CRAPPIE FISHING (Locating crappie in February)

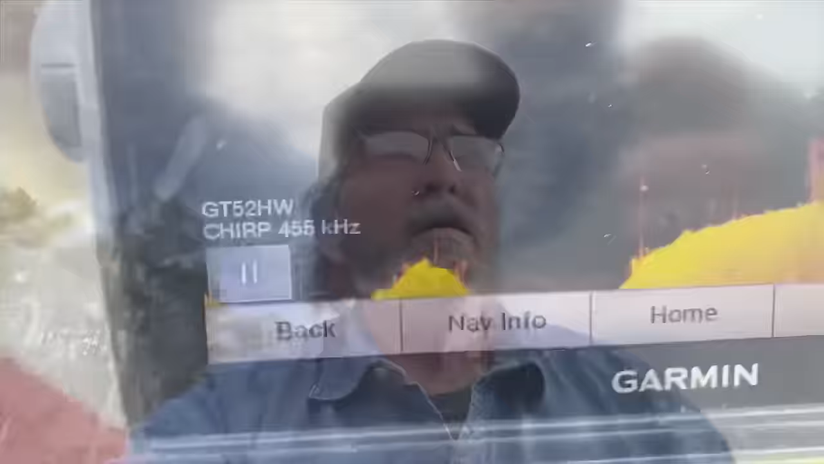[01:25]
We're just checking different things that we've found over the years here and see if we can find some crappie on something, so.
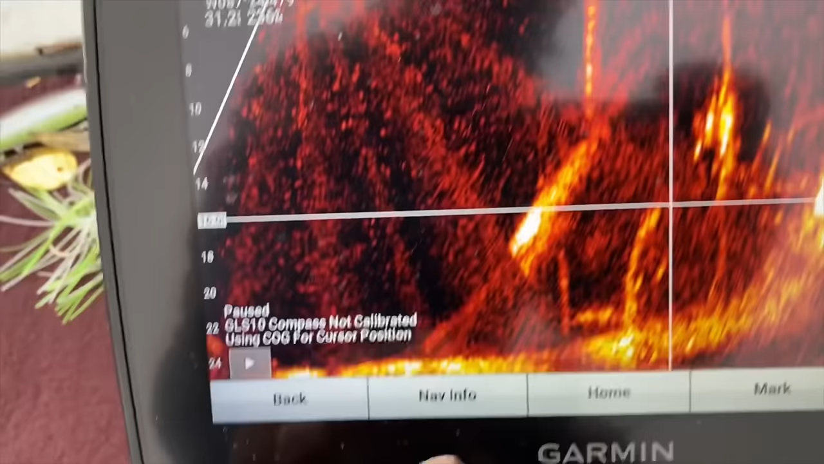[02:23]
That right there is a crappie.
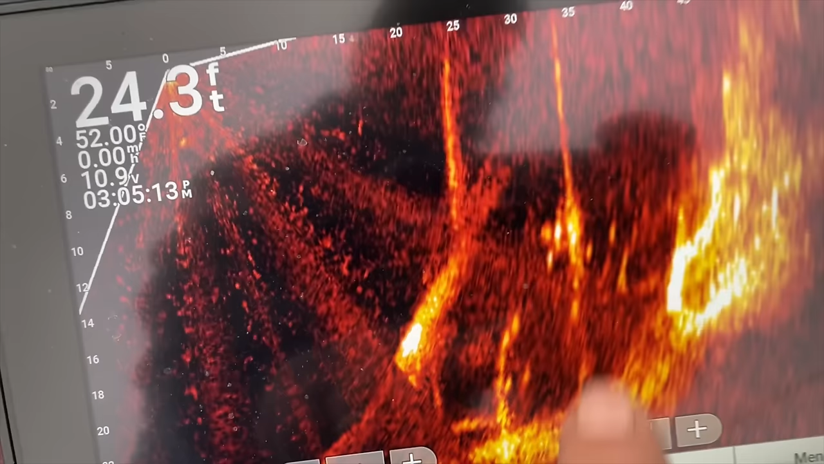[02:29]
On screen: depth 24.3 ft, water 52.00°F, speed 0.00 mph
And I think I've got one right here.
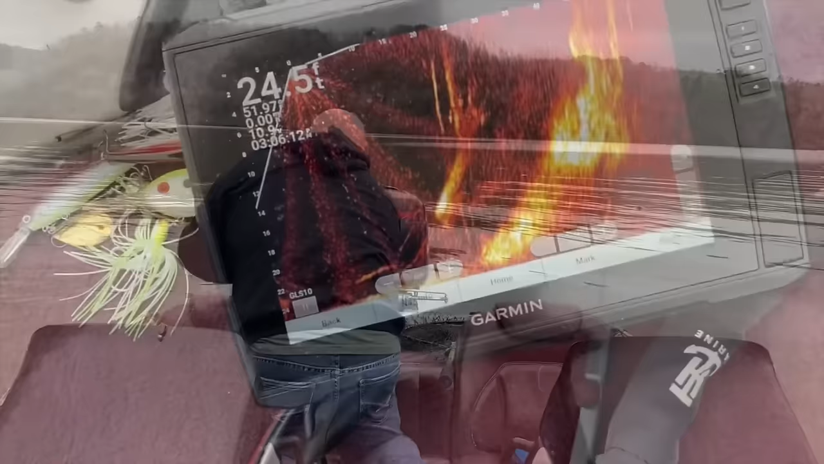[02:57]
Okay, they're back up at eight foot now.
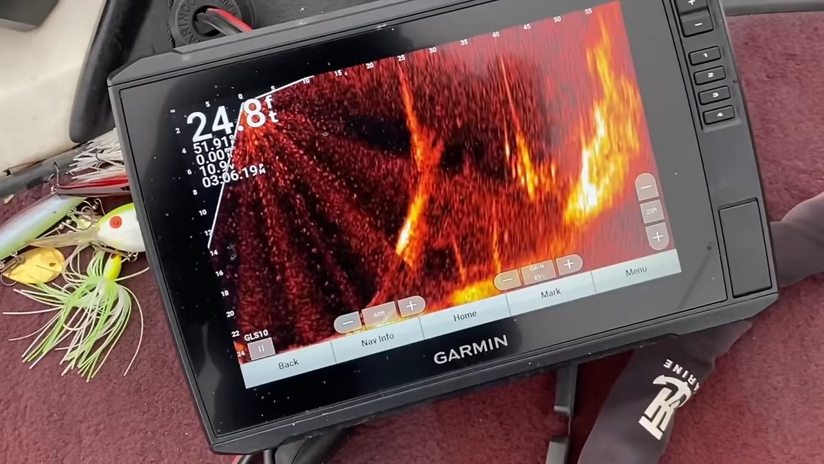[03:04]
On screen: depth 24.8 ft
No, they ain't. They're still down at 10 and 12. They're on that stump over there.
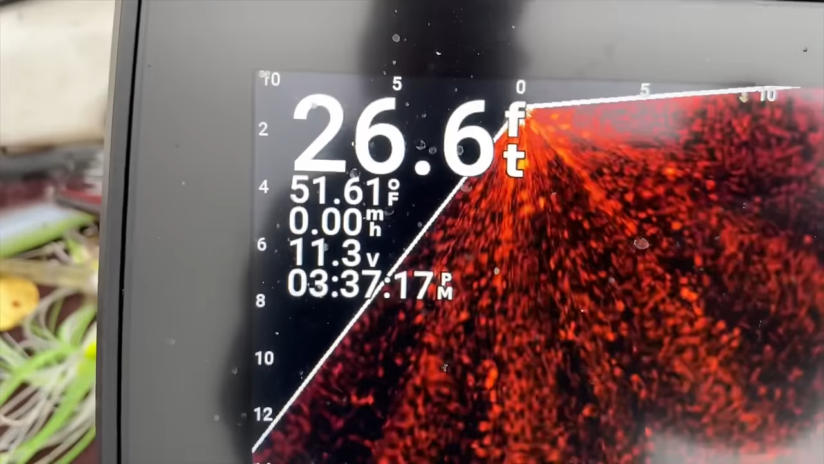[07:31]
On screen: depth 26.6 ft, water 51.61°F, speed 0.00 mph
so water surface temperature 51.6, that is 337.